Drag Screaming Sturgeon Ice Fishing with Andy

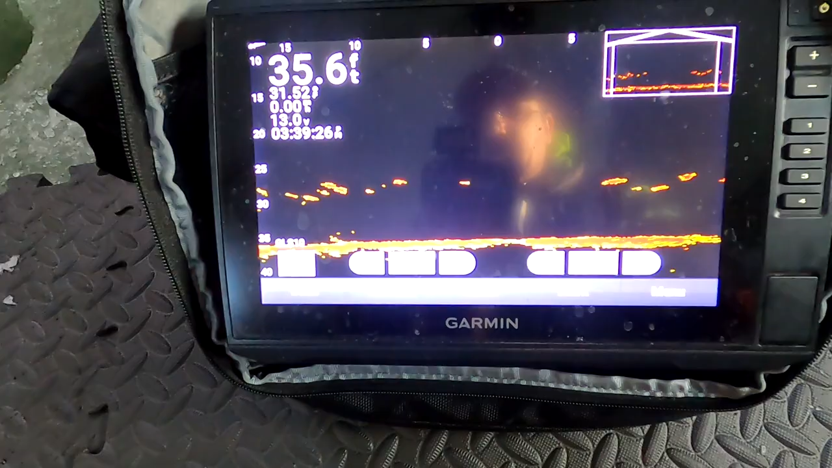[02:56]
On screen: depth 35.6 ft
not the species we're looking for, but hopefully that's a good sign.